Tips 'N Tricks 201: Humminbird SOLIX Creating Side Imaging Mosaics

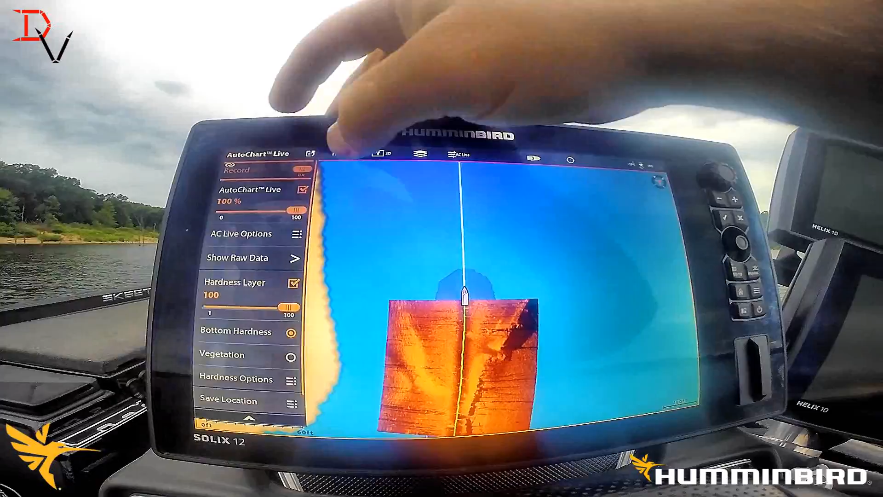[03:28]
options because I already see something I'm pretty hot there I'm going to balance my site imaging
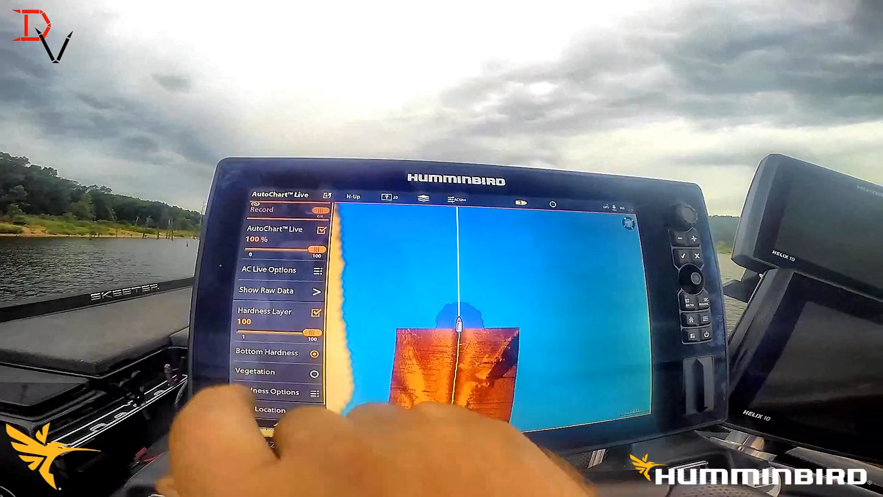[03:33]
data coming up here we've got to go back to our mosaic live and we can go to sensitivity oh we don't want that hot
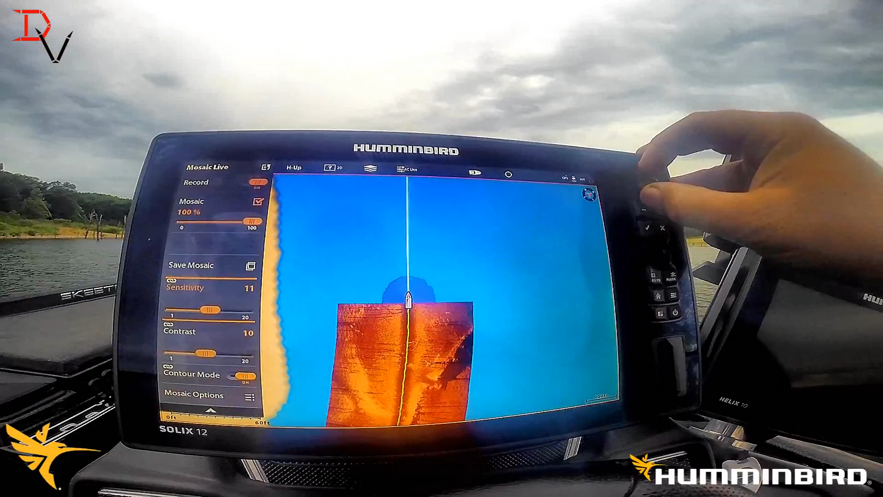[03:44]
that's still a little hot
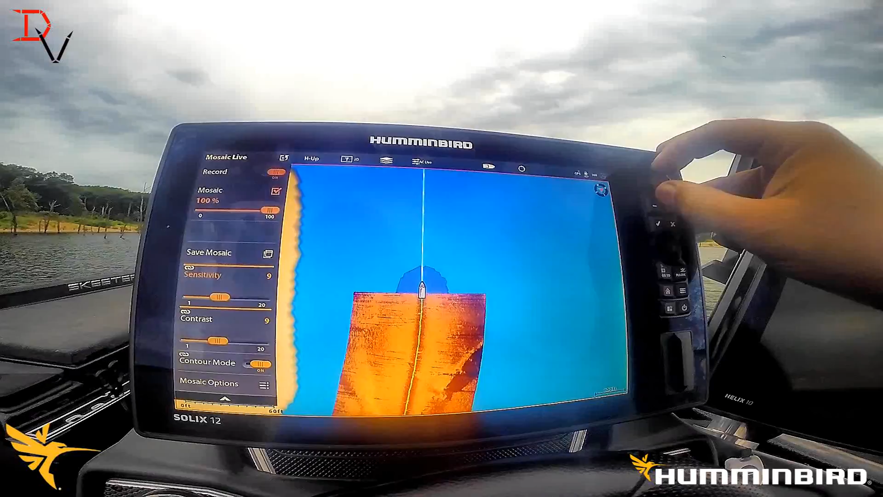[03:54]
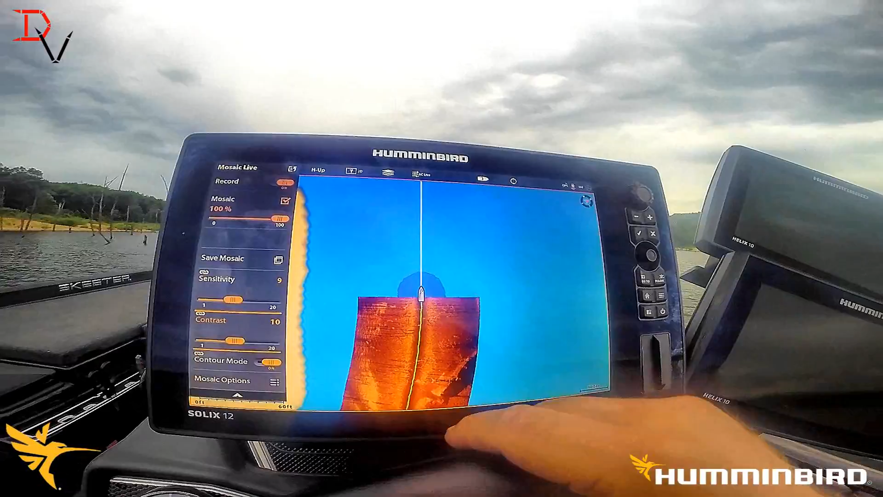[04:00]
so you can see we had a creek channel there and I'm just going to show you we've
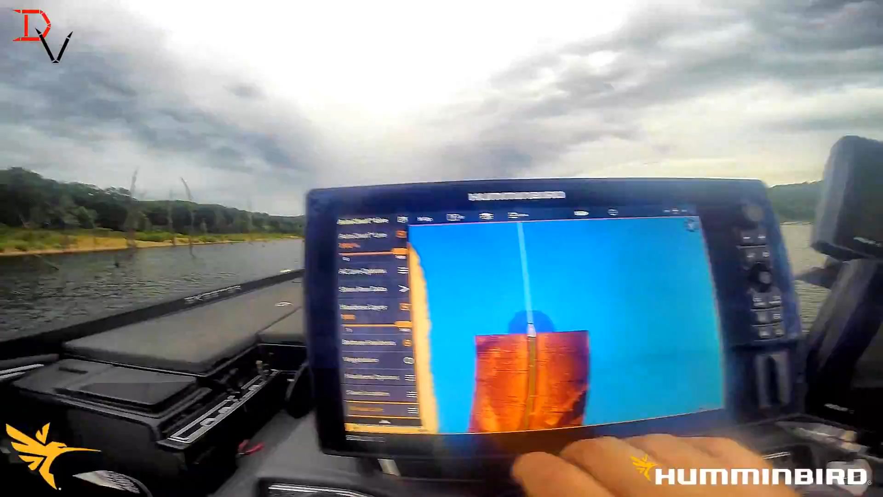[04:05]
got a tree line we're going to run the edge of this tree line but there's a nice point that comes out here I'll be able to show you some differences I can see some rocks here there's a couple little ditches right there that are showing up as you can see just going to hit the
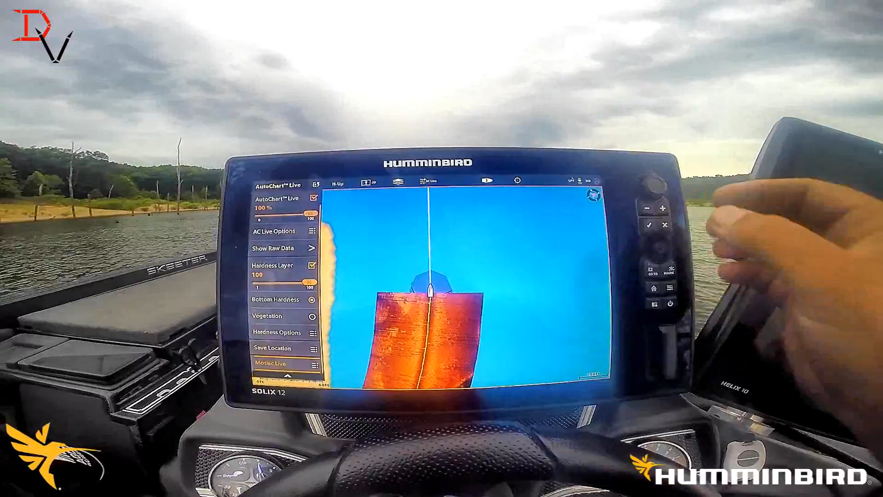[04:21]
exit key to get rid of the menu system but with the contour mode we don't have our big
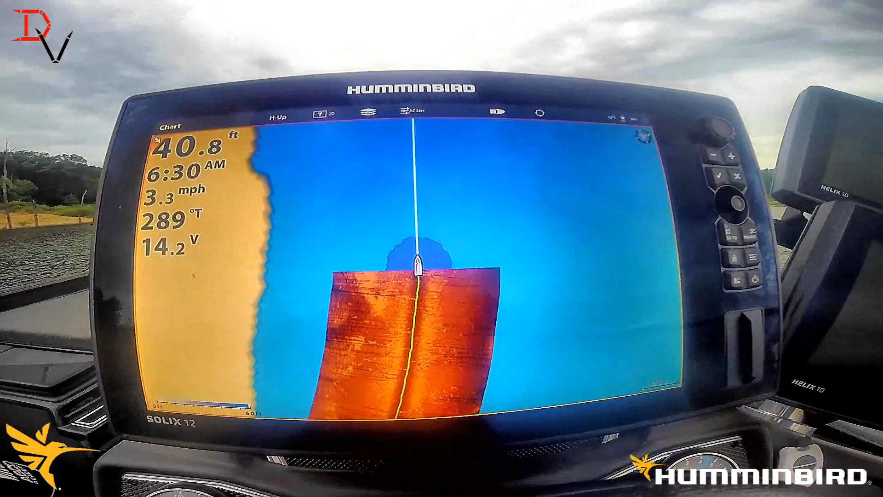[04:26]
On screen: depth 40.8 ft, speed 3.3 mph
water column filling up the screen there and I'll actually turn it off at the end here
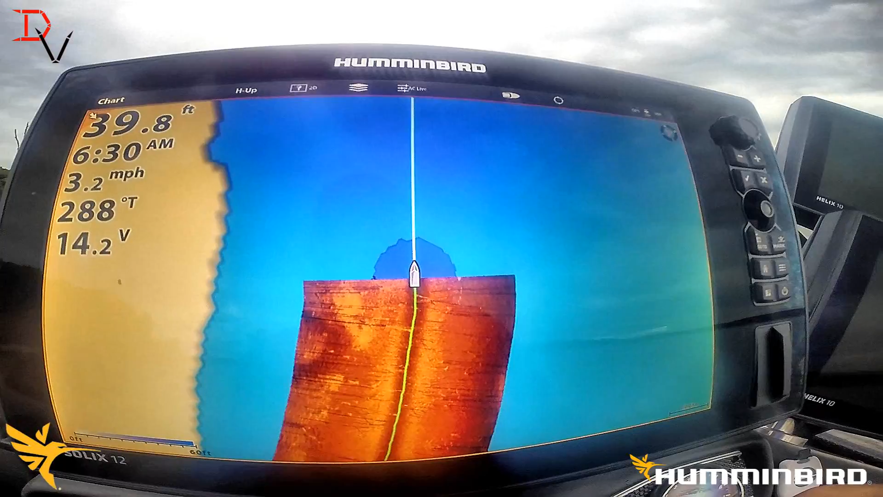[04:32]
On screen: depth 39.8 ft, speed 3.2 mph
to show you now one of the things you're going to want to do you can see our auto chart live
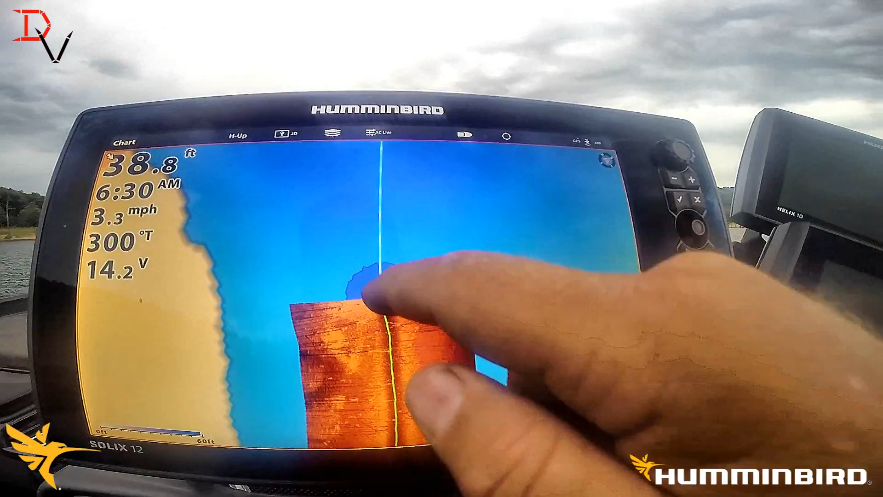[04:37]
On screen: speed 3.3 mph
data is being comprised right there is
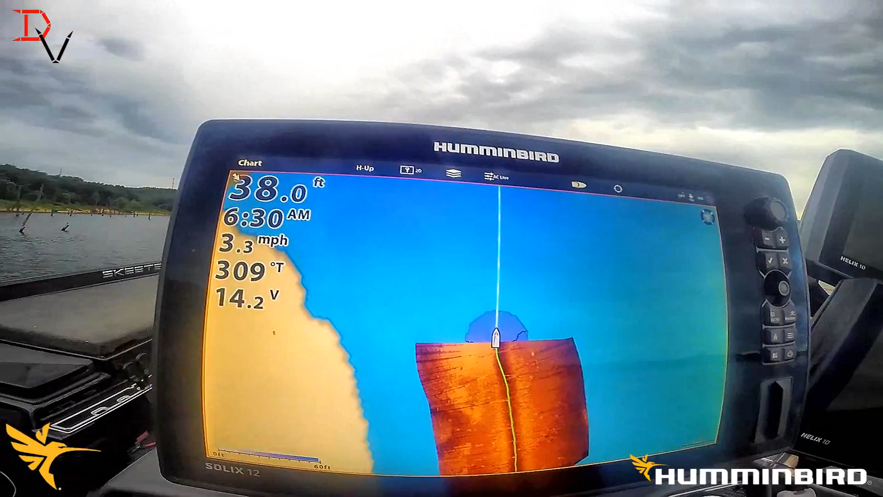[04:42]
On screen: depth 38.0 ft, speed 3.3 mph
try to try to run the same pattern that's one tip